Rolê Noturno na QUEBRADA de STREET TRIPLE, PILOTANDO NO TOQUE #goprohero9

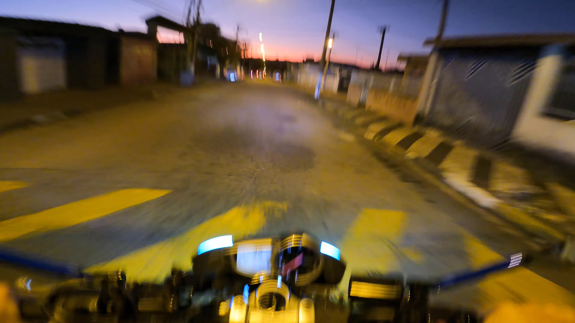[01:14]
as ruas tá ok habilitação tá ok mas vai cheirar para do farol cheirar por causa do retrovisor tá ligado aí mano seis horas mano eu não sei se eu falo seis horas da tarde
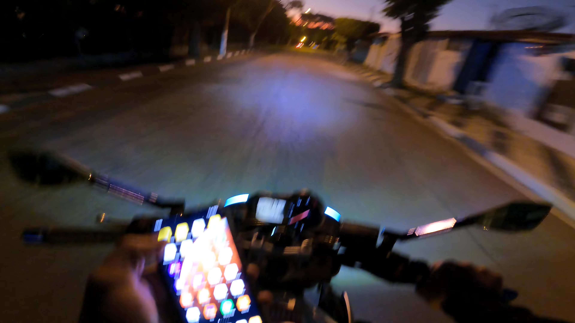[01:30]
seis horas da noite a marcando é seis horas então vamos que vamos ficou brancão farol aí mano bora que bora galera tamo junto mano
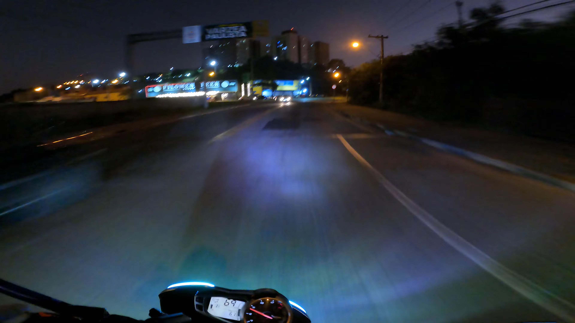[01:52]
se inscreve aí no canal mano fortalece aí deixando aquele like vamos passar vamos passar no vermelhão bora
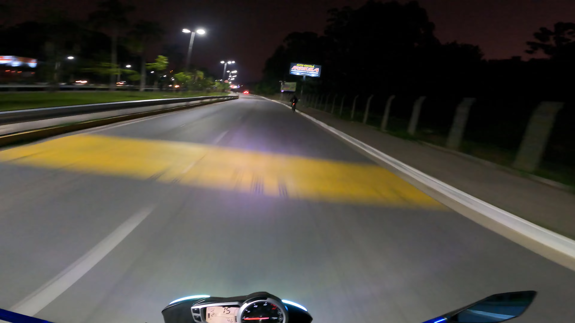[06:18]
40 por hora, véi O rodar me quebra, mano
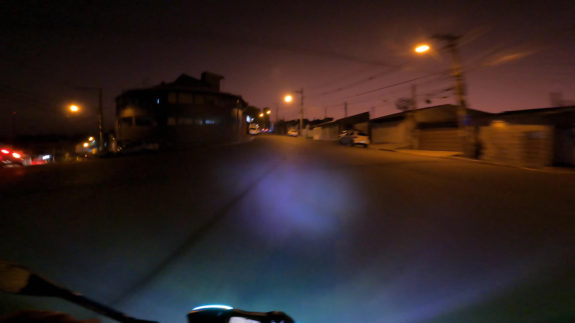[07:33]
Pra quem não sabe Eu tô filmando com uma GoPro Hero 9, galera Ela tá filmando em 4K 30 frames por segundo Resolução 4K, já falei É quase o triplo de 1080p Pra quem não tem noção aí,
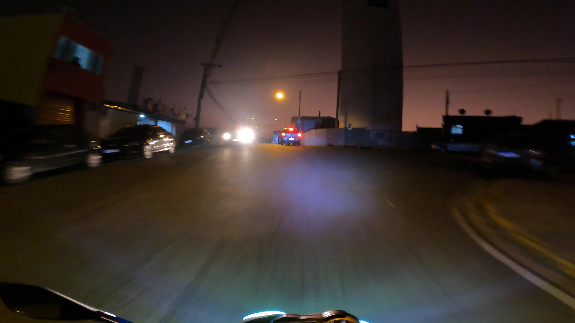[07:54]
né A gente tá usando o 1080p aí pra Pra dar aquela especificada, tá ligado?